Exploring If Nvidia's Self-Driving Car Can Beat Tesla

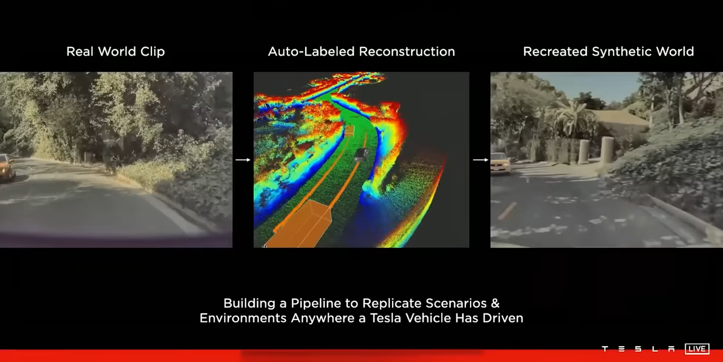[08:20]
Then, they can retrain autopilot and retest it in these recreated scenes to see how it's learning over time.
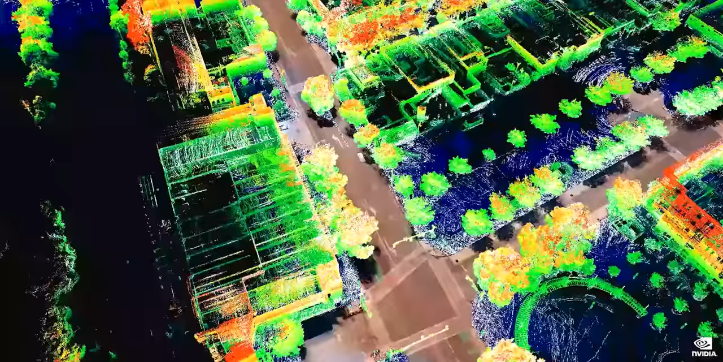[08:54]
First, they have DriveMap, which is a crowdsourced real-time digital twin of every road they get footage for.
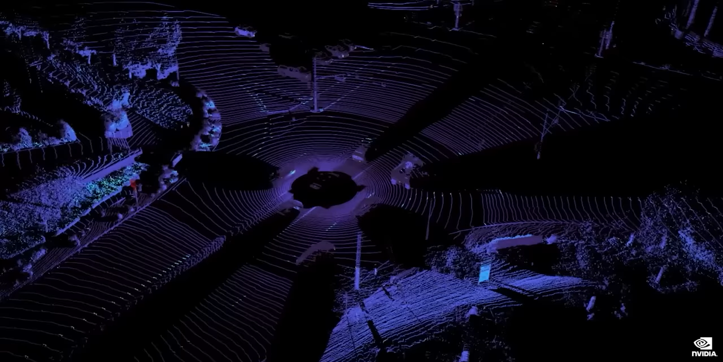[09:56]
Nvidia's DriveMap and DriveSim can show you what cameras, radars, and lidars would see in each situation, just like Tesla's camera simulator.